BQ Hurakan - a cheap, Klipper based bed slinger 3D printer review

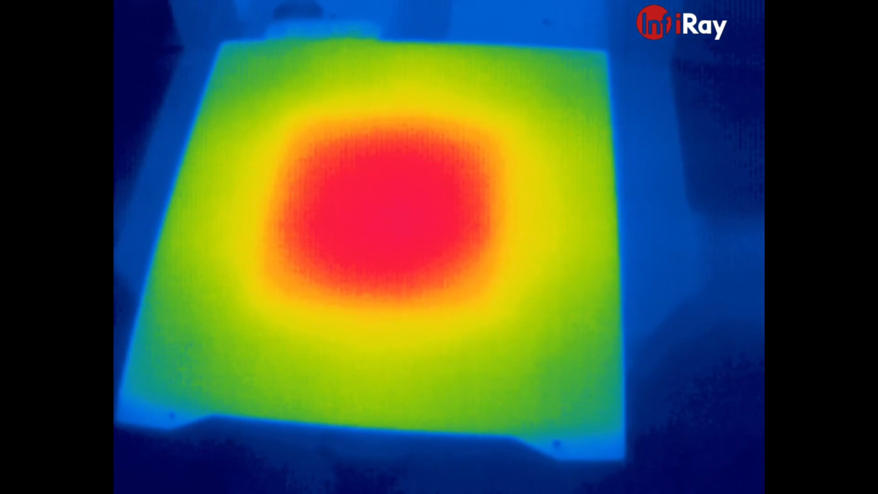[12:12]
And now let's turn on the switch. And after just couple of minutes I can see the whole bed is quite equally heated.
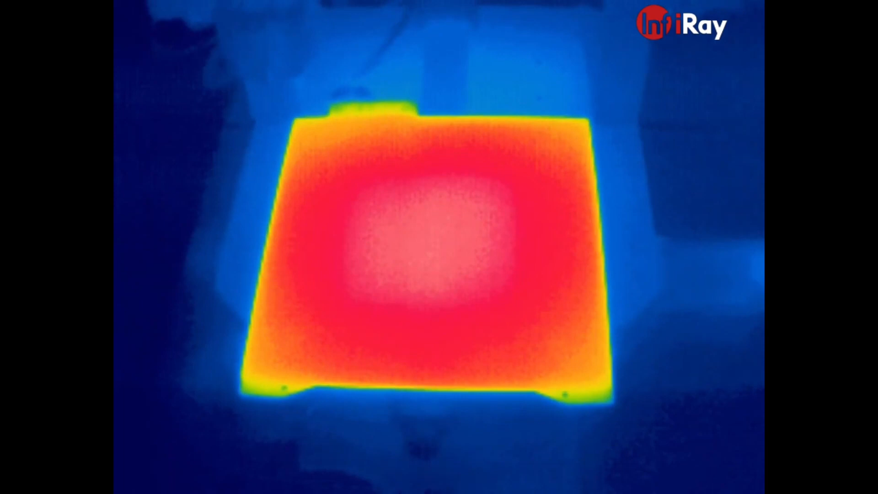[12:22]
Only in the corners and maybe we have the edge of 5 millimeters is a little bit colder.